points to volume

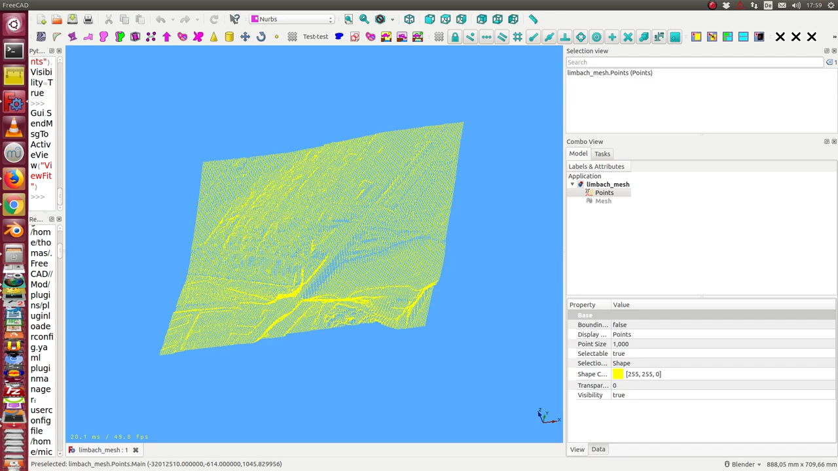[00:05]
Ich habe hier eine Punktmenge, das ist ein Gelände, was als Testdaten vom Landesvermessungsamt Sachsen zur Verfügung gestellt wird. Das ist Limbach-Oberfrona, hier der Neudeich und die Straße dazu, hier hinten der Pfaffach und die Gärten.
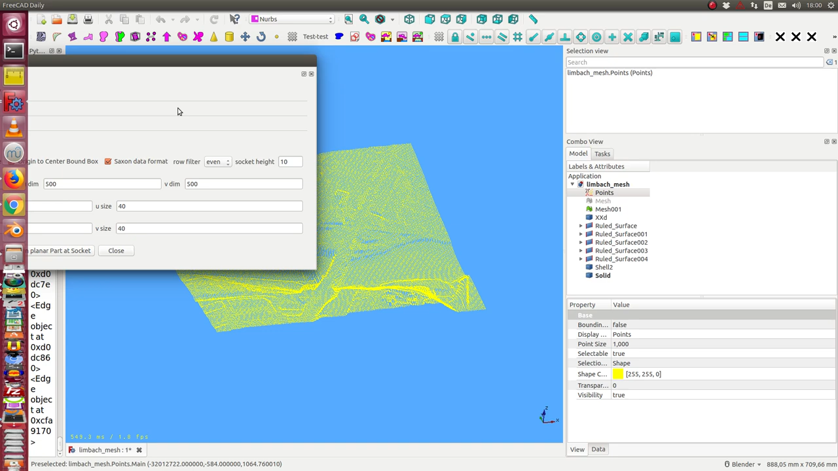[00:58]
Dann starte ich das und dann dauert es einen kurzen Moment und dann sehe ich, die Objekte sind fertig. Die sind jetzt, weil hier der Haken gesetzt ist, sind die nicht bei den Points, die Points liegen ja irgendwo im Raum, sondern das andere liegt am Koordinatenurspruch. Das heißt, wenn ich das Achsenkreuz eingebe, dann sehe ich hier mein Objekt.
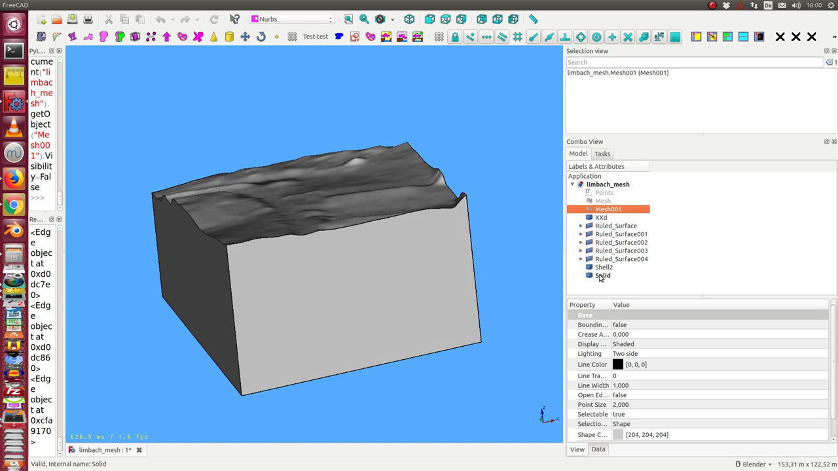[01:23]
Ich blende den Rest hier mal aus. Hier ist der Koordinatenursprung und hier drin liegt also meine Fläche.
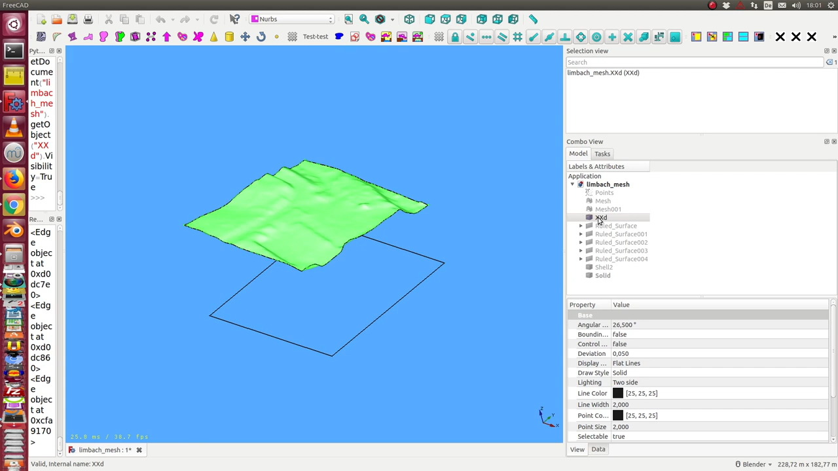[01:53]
Außerdem gibt es dort immer noch einen Mesh dazu und das ist der Mesh von der gesamten Gegend. Also das sind diese 250.000 Punkte, die hier verarbeitet sind. Jetzt können wir dieses Objekt in
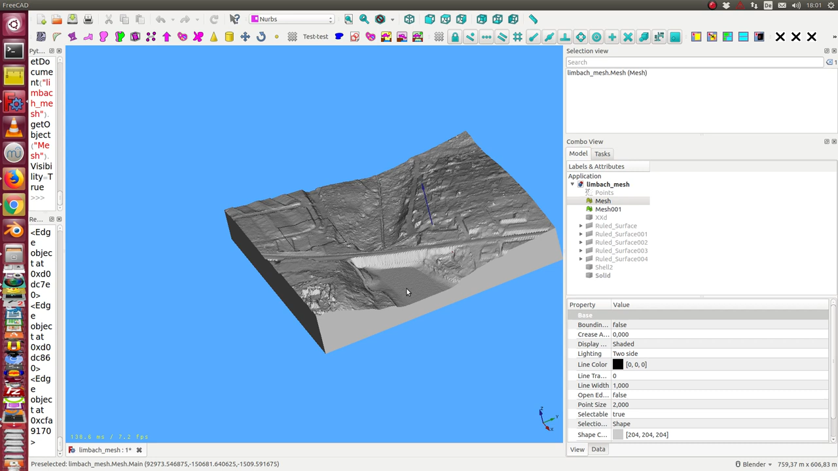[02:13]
ein Modell D-Geo-Daten-Workbench reinlegen. So, das sehen wir jetzt hier.
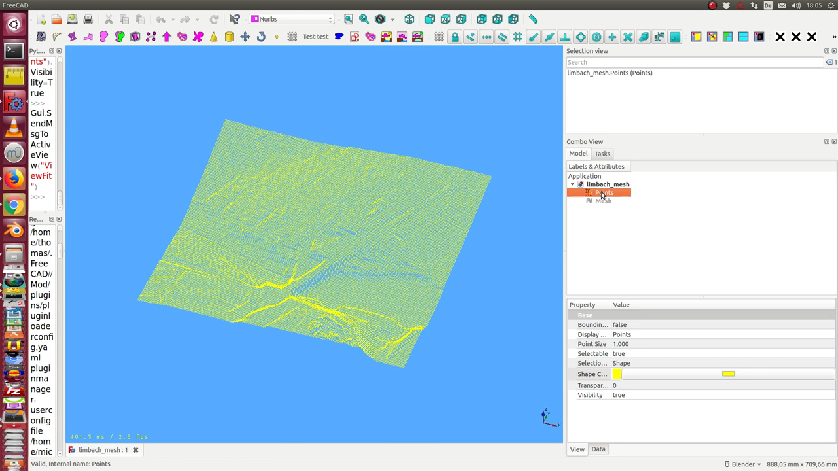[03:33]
Ich wähle eine Punktmenge aus. Ich wähle die Funktion Punkte zu Volumen aus. Wenn ich jetzt den Haken entferne, dann wird das Objekt hier im Raum erzeugt. Dieses sächsisches Datenformat-Haken, wenn man den nicht setzt, dann erkennt das Programm nicht, dass hier manche Punkte doppelt sind. Die sind fast doppelt. Die geben einmal die Höhe auf den Boden und die Höhe oben in der Baumspitze an.
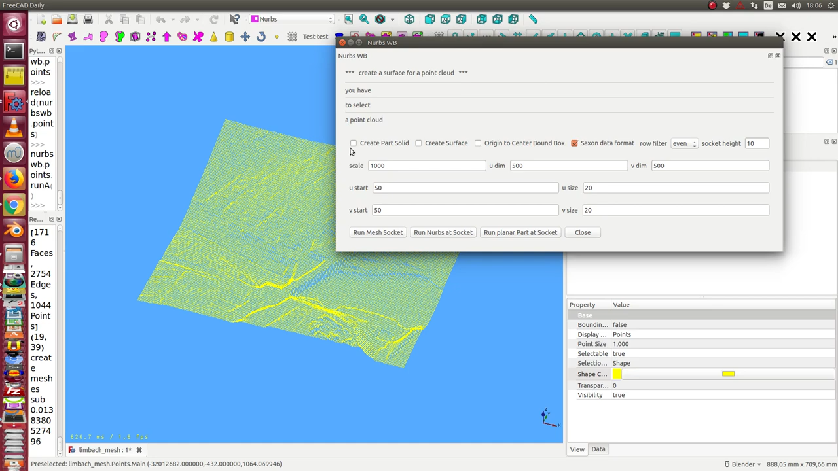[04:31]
So, das funktioniert irgendwie nicht so richtig. Das heißt, dieser Mesh befindet sich jetzt an einer anderen Stelle. Da haben wir den Mesh. Und ich könnte jetzt die Größe hier einfach mal verändern.
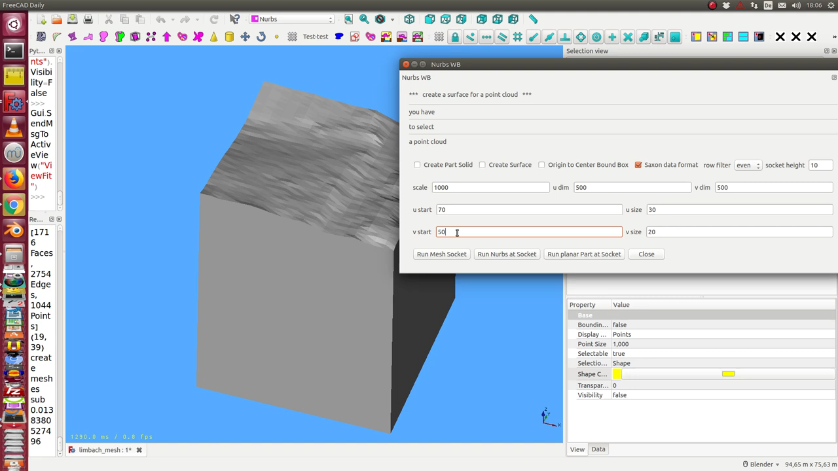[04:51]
Und könnte hier die Position auf 70 und 70 verändern.